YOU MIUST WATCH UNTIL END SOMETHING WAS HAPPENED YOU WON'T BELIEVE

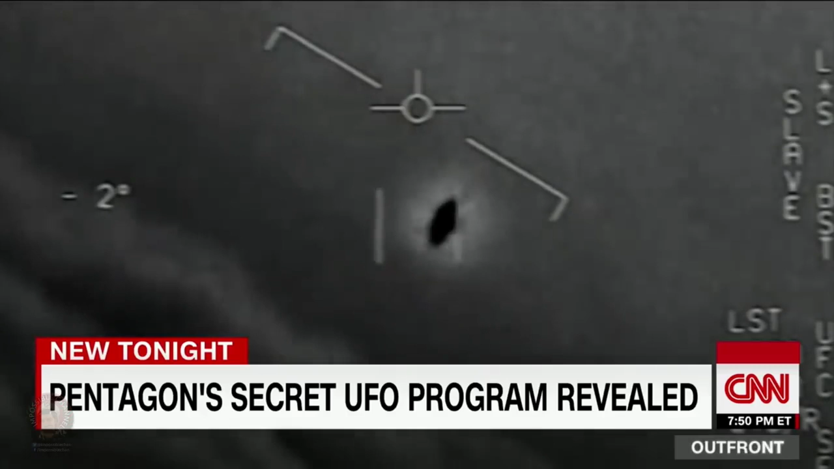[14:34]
Out front now, the former Pentagon military official who ran the covert government program up until this last November, Luis Elizondo.
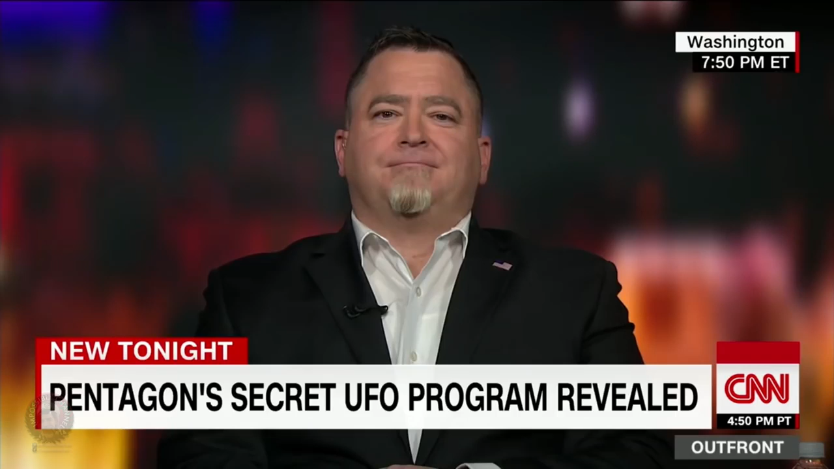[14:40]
Luis, thank you so much for your time tonight. I mean, first, tell us what the purpose of the program was and why it was so secretive. My gosh!
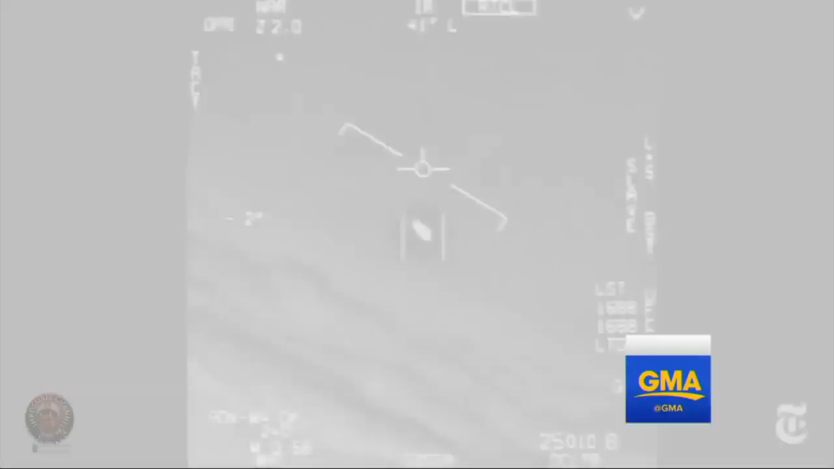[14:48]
An unidentified flying object.
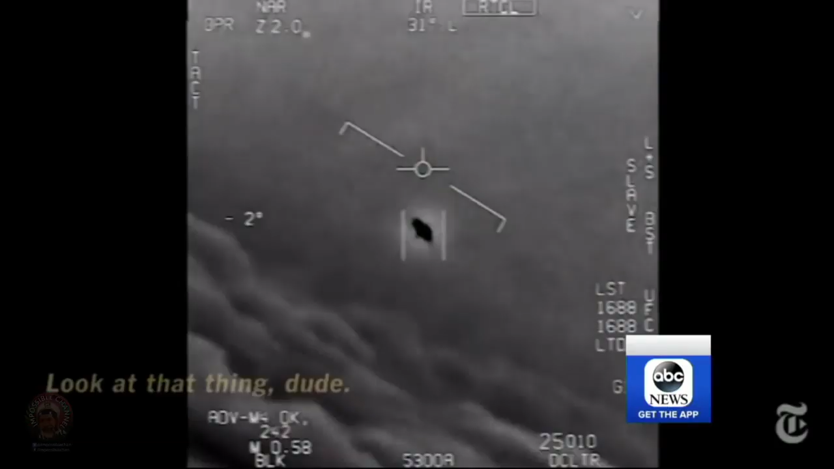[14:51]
Spotted by two Navy fighter pilots flying high above the clouds. It's rotating. These newly released videos from the Department of Defense published.
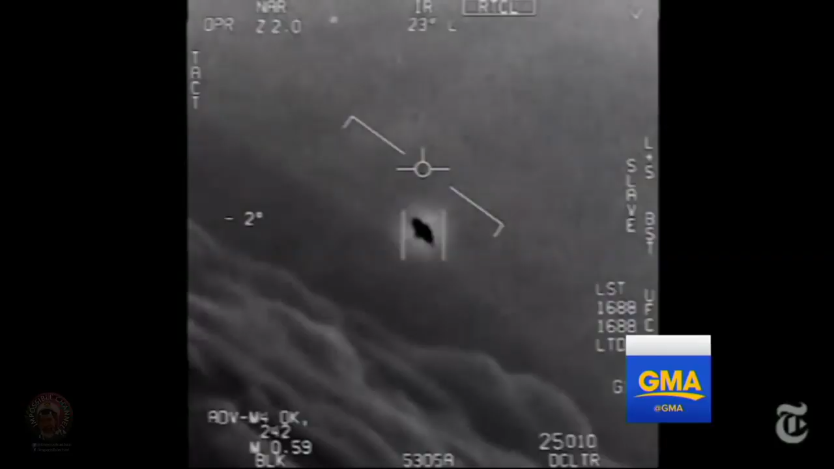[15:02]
And there's more to come. I had a man from the Central Intelligence Agency.